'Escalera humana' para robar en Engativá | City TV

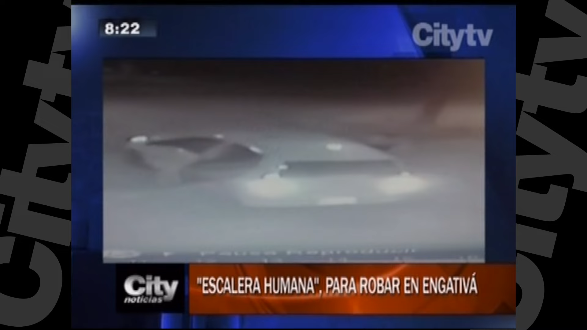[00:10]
Cámaras de seguridad captan la osadía de estos tres hombres que con facilidad entran a una de las viviendas de la zona. No escuchamos nada la verdad sino hasta cuando nos levantamos, nos dimos cuenta que las cosas que estaban en la sala ya no estaban y la ventana estaba abierta y la puerta de la casa también estaba abierta. Un computador y un equipo fueron los elementos al alcance de estos presuntos delincuentes pues se ve claramente en el video cuando uno de ellos camina por la cuadra hasta desaparecer.
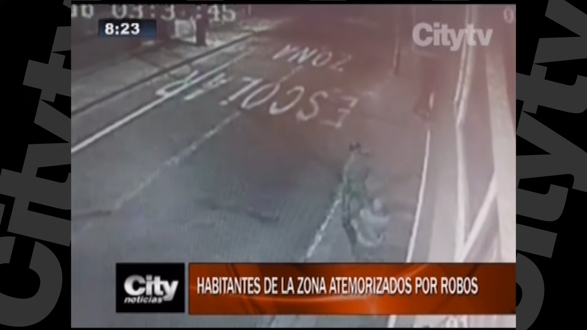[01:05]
De esta misma forma han robado en el barrio la estrada de Engativá. Otros videos muestran al parecer a los mismos hombres que hacen una especie de andamio para lograr entrar por una de las ventanas de la vía.